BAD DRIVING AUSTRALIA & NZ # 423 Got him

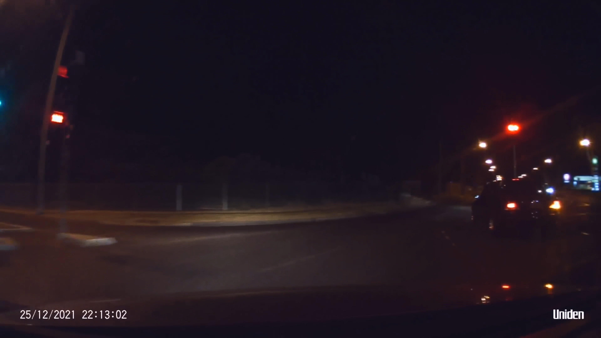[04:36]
Yeah, does that at times. Yeah. Bogan alert. Bogan alert.